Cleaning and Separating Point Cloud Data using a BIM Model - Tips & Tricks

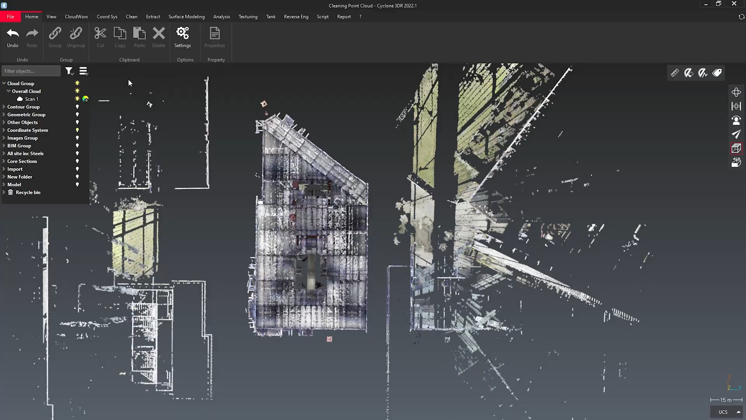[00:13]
I'm going to start by separating out all of the extremities of this point cloud. To do this, I'm going to use my clean and separate, and I'm going to use a rectangle tool to draw around the area of interest that I want. I'm then going to split this away from the point cloud. From here, I can rename this, and I can rename it as External Noise.
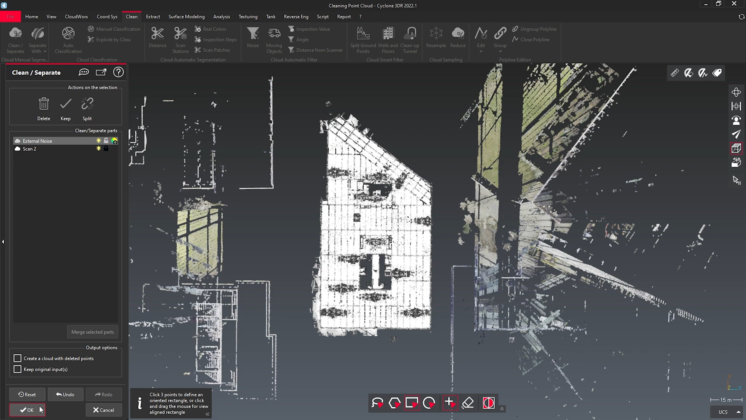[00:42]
Here you can see I've got the point cloud separated into two separate entities.
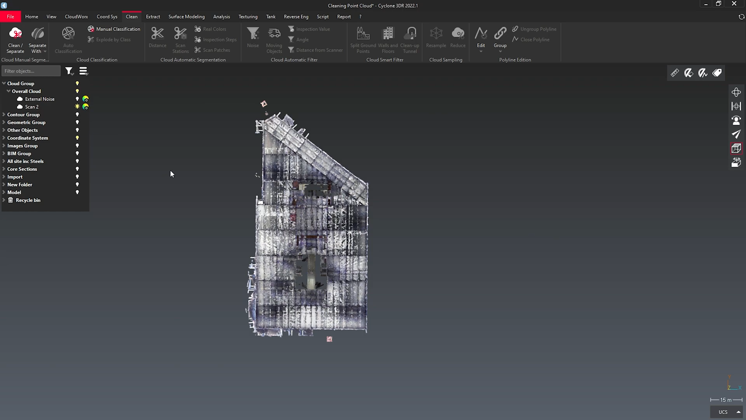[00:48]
With my model loaded, I can use the model to actually separate out my point cloud.
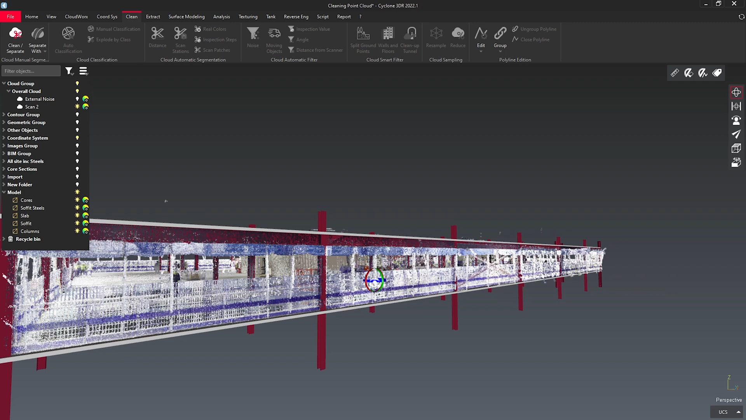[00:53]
If I select, for example, the soffit here, and my point cloud, I can clean and separate according to distance.
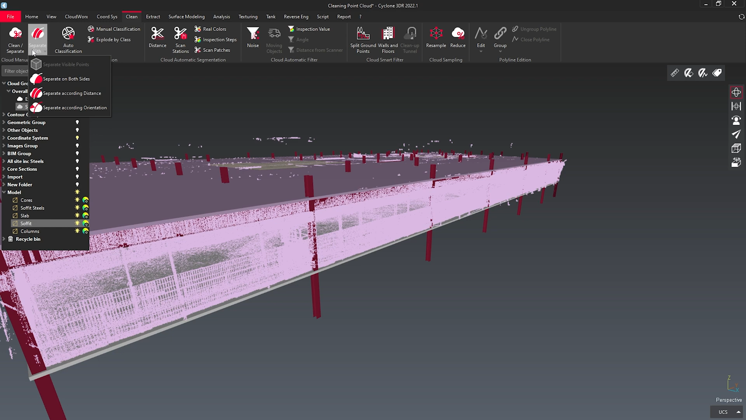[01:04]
I can set up my distance, and I'm going to preview this.
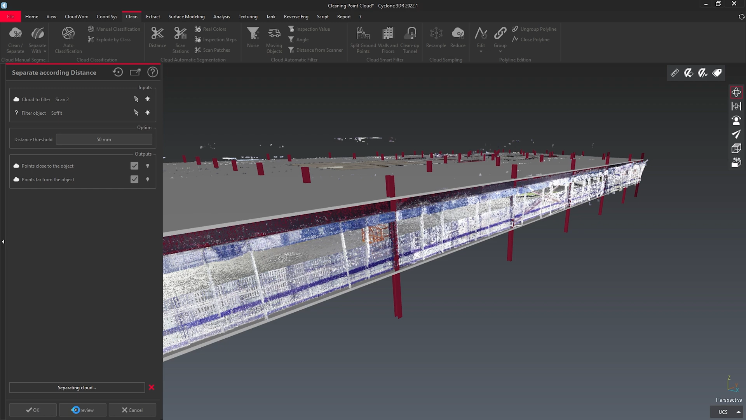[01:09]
Here we can see that I've now got data that is close to my soffit, and data that's far away from it.
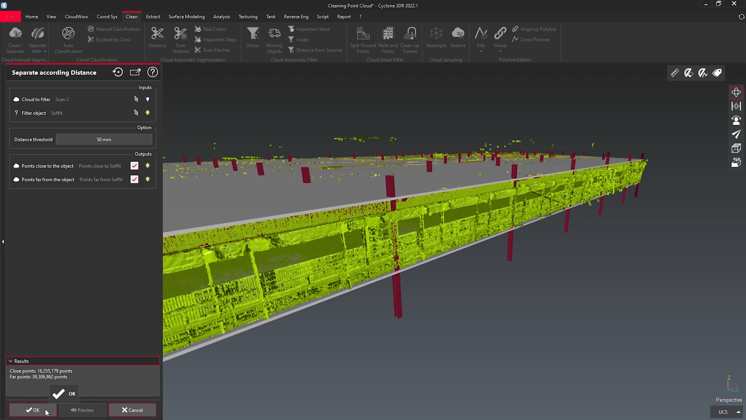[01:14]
I'm going to rename this so we can find it later.
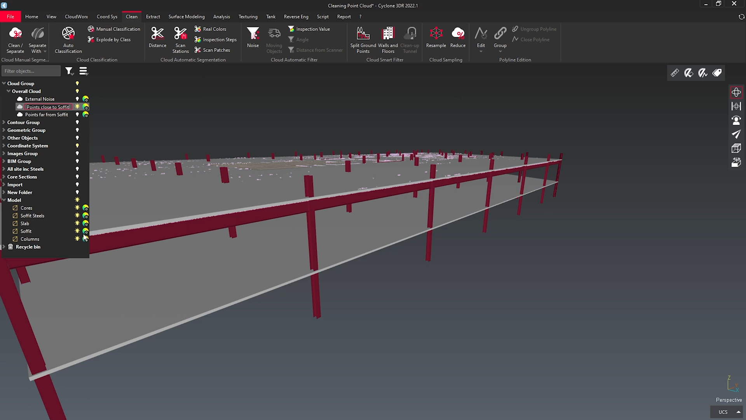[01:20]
If I turn off that section of point cloud and turn off the soffit, here you can see I can see inside of my point cloud.
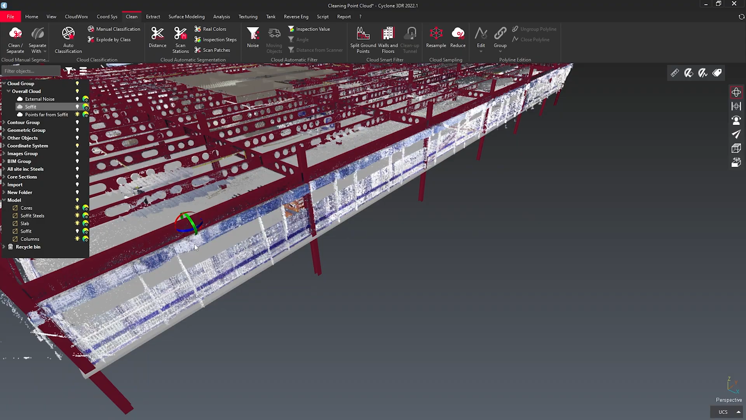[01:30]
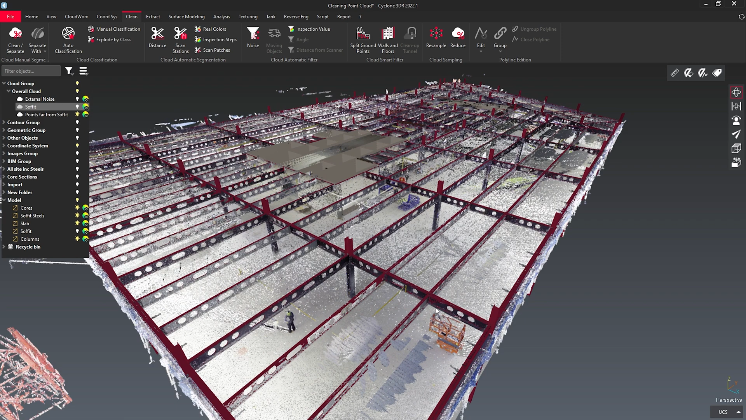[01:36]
I can then continue to separate out the information that I need.
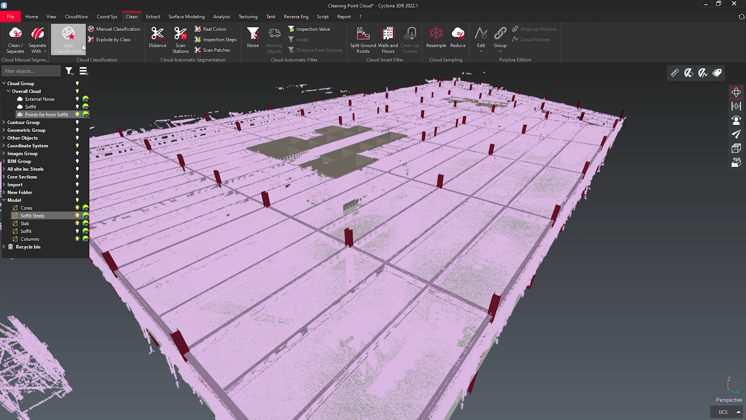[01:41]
By selecting the point cloud and the soffit steels, I can then separate again according to distance. I can modify my distance should I need to, and I can preview that to see what I'm clearing out. Here you see it in two different colours.